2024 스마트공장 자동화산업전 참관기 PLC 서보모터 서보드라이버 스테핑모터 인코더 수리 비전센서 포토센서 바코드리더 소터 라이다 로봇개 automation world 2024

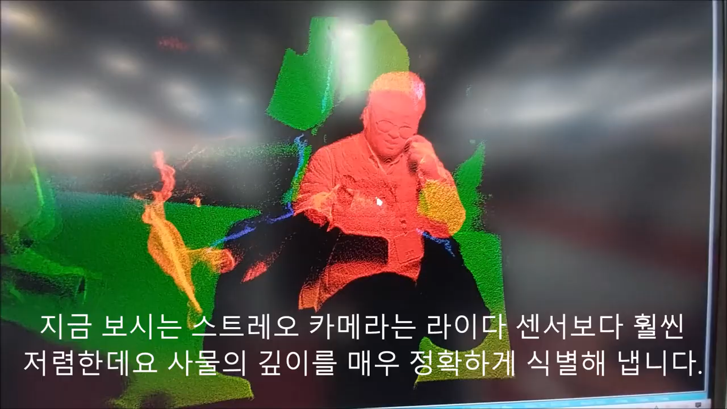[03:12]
지금 보시는 스트레오 카메라는 라이더 센서보다 훨씬 저렴한데요. 사물의 깊이를 매우 정확하게 식별해야 합니다.